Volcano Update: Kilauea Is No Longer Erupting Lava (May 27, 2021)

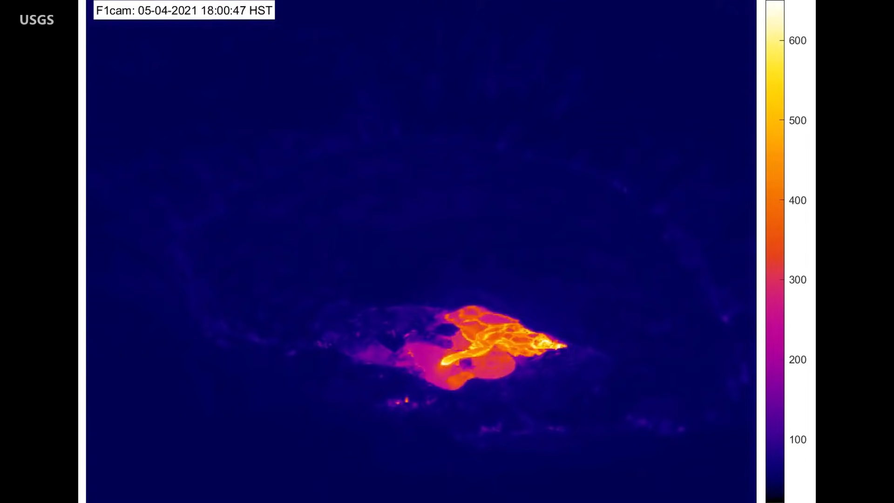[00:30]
The dwindling lava supply over the previous month had caused the active lava lake to shrink to two small ponds, and it was completely crusted over by May 20th. The last surface activity on the lake was observed on May 23rd.